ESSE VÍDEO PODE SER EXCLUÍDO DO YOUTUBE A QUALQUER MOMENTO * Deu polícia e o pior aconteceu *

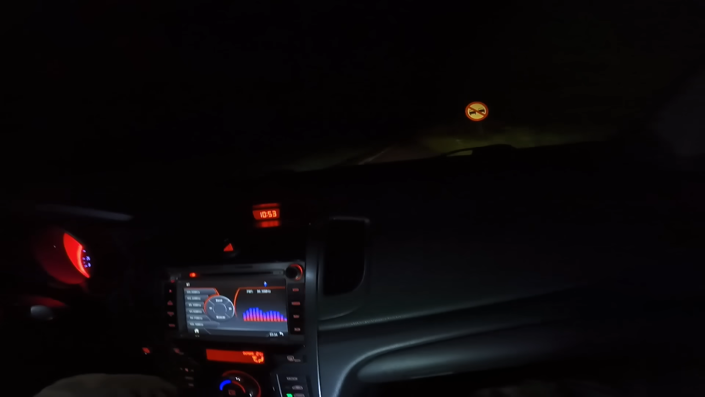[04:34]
Nossa, ele grudou agora, mano. Você viu? Pô, tô rápido, velho.
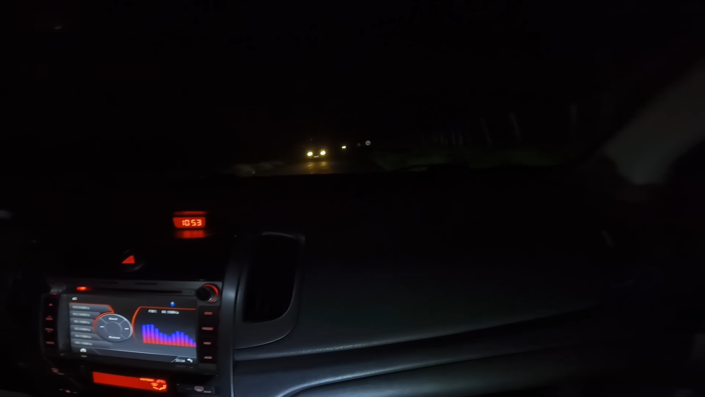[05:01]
Não tem iluminação nenhuma nessa pista aqui, velho. Tá colado aqui, velho. Quê? Tá perto, velho. Ô, Lucas, a gente tá mais perto, mano. Ele tá mais perto, velho. Cuidado, velho.